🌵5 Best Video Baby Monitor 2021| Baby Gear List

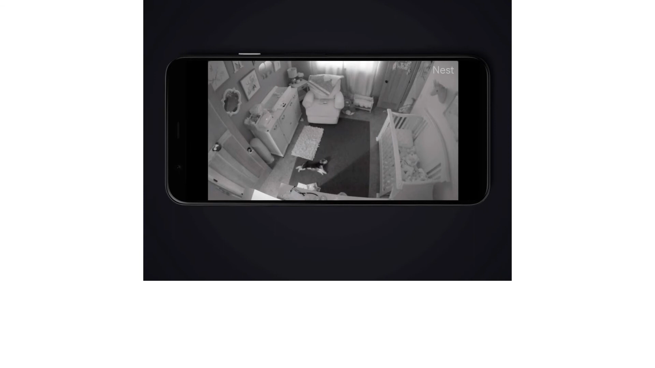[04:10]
a large field of view that can easily encompass a baby's entire crib or room depending on